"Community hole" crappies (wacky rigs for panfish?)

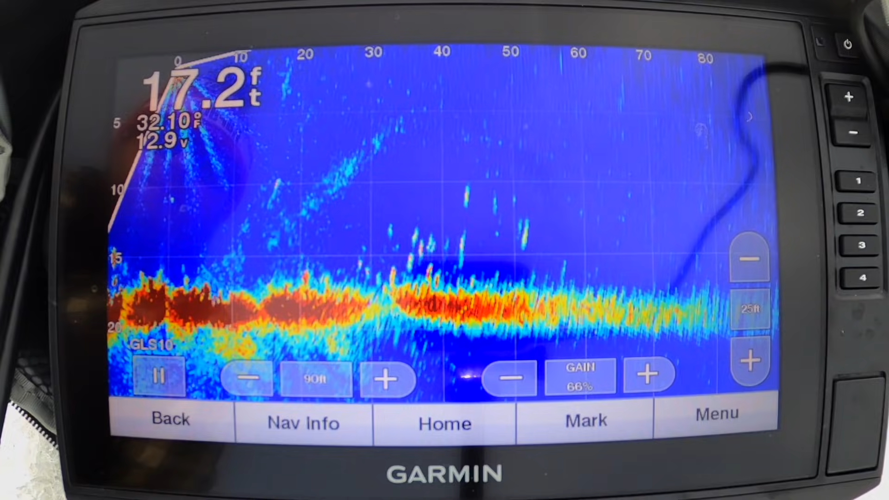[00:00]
On screen: depth 17.2 ft
In case you're curious, they're over there now. To the ride!
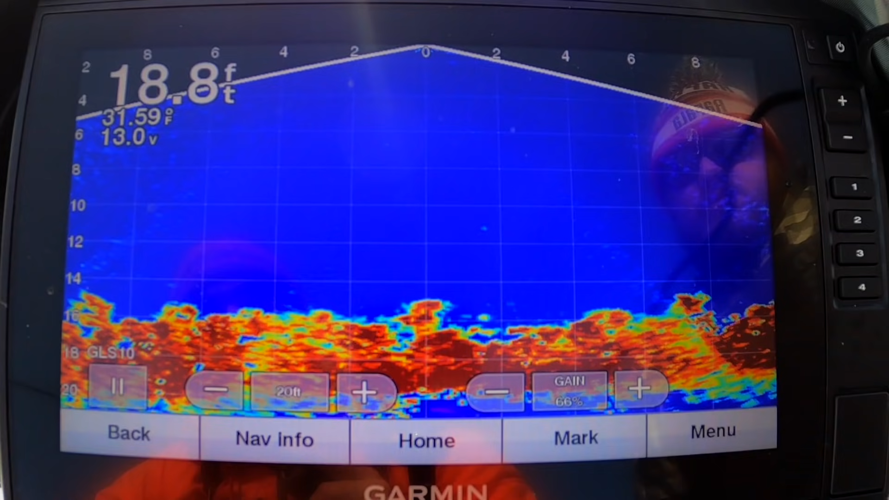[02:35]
On screen: depth 18.8 ft
There's the really finicky, fussy, have seen thousands of baits, they're just scared for their life down there.
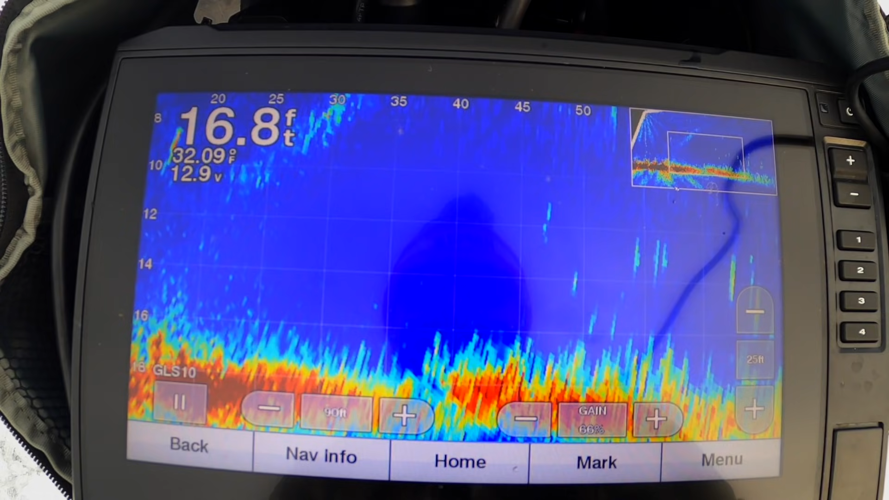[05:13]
On screen: depth 16.8 ft, water 32.09°F
We've just noticed on the live scope, they're just smaller pods. It might be 5 or 10 fish instead of 30 or 40. And they're more scattered out along. And you'll see more of them up in the weeds and maybe less of them down in the holes as far as the bigger fish go. But get away from the group. Try different times a day. Same goes for staying later than everybody.